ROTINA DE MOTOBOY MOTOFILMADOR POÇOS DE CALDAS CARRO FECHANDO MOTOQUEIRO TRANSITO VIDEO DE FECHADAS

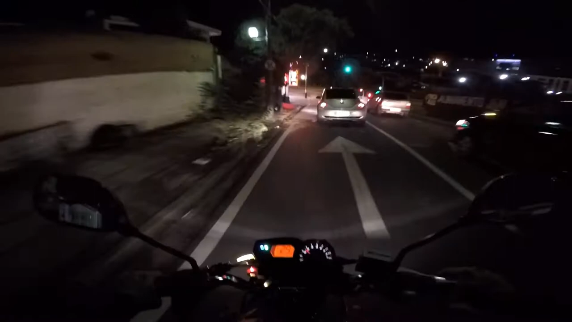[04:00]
E o cinto vai pra onde? Ah, entendi. Vai pra esquerda né tio.
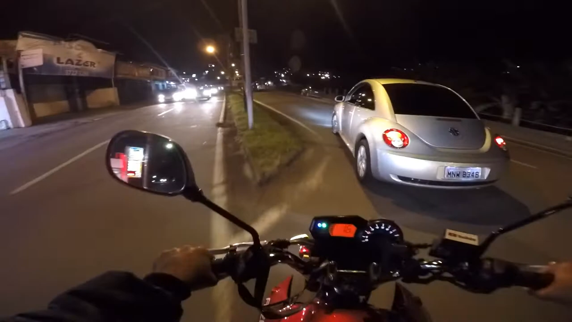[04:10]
É, por dedução. É, por bola de cristal tiazão. Tá de boa aí olhando pra fora né tio. Tá cheio de exame. Tá cheio de exame ali. Tá cheio de gente ali na delegacia. Prestando o exame escrito tiazão. E nós estamos indo lá na.
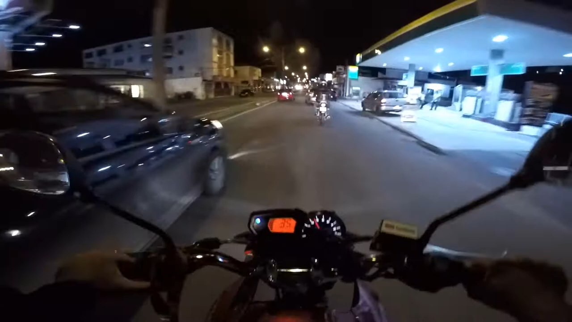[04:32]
Namâncio Mazzaropi. Namâncio Mazzaropi.
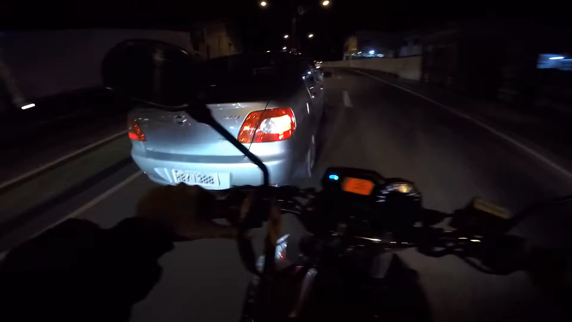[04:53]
Namâncio Mazzaropi. A rua do batalhão. Na vaga de moto ó.